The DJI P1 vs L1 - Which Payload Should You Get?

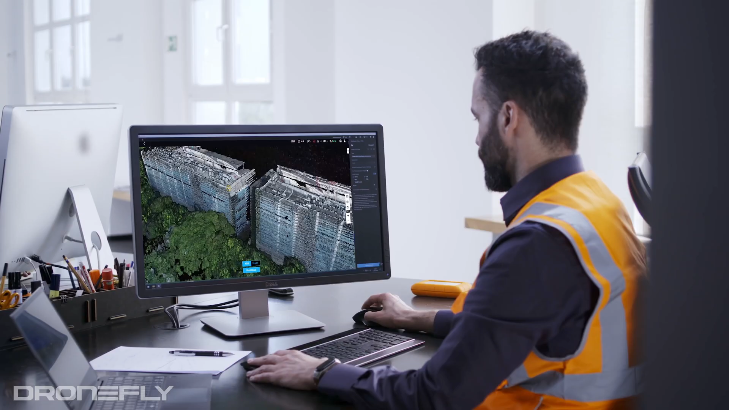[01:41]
The L1 has an accuracy of 5 centimeters vertically and 10 centimeters horizontally.
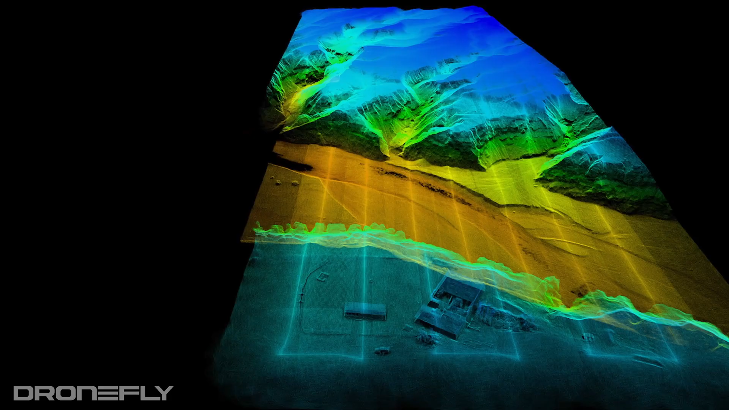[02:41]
Because LIDAR doesn't need visible light to operate,